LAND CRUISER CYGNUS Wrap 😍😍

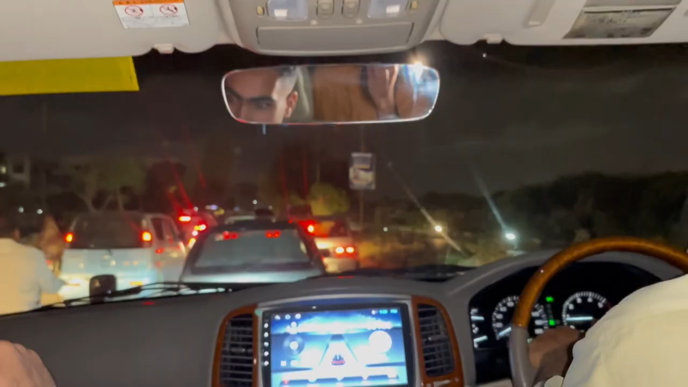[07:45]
روڈ پہ آج تک ٹرائفک نہیں ہوئی لیکن آج پل آن ٹرائفک ہے پل آن ٹرائفک اور ہم لوگ گئے تو ہوسیت کی گھر یہ سامان لینے کے لئے لائٹ بغیرہ